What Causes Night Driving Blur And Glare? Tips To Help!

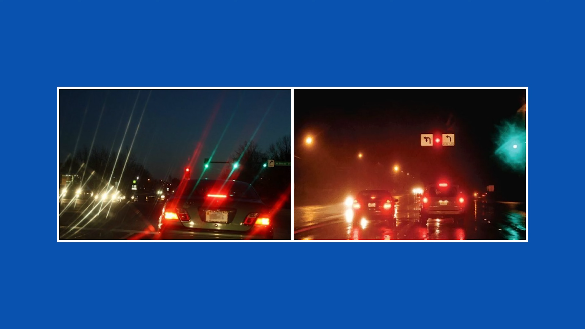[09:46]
So if you're looking at a point of light, you'll actually see that image stretched out.